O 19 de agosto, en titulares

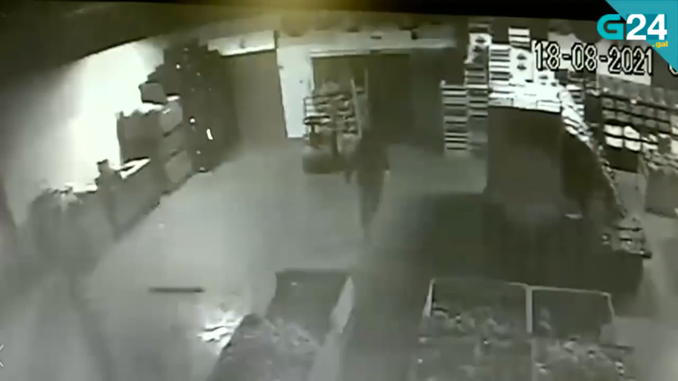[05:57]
Encapuchados así entran no almacén de Froitas.
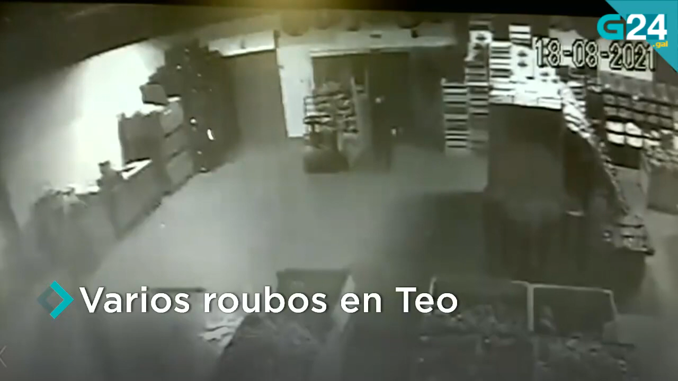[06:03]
Os individuos accederon por un balado na parte de atrás do local reventaron o enreixado de acceso a Froite e Iría e arrasaron con todo o que atoparon o seu paso.